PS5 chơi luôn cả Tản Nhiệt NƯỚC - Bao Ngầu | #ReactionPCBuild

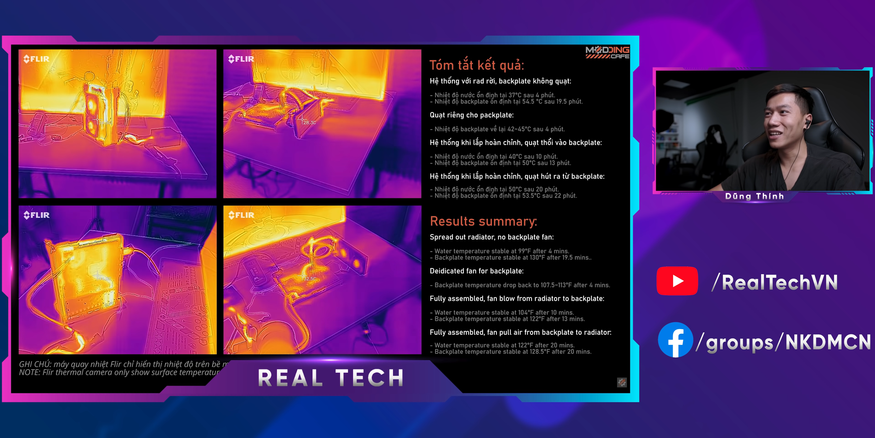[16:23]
Anh em nhìn ở trên này nó còn không nóng bằng cái màn hình của bên trên. Cái màn hình của bên trên nó nóng hơn. Thôi. Xịn anh em ạ.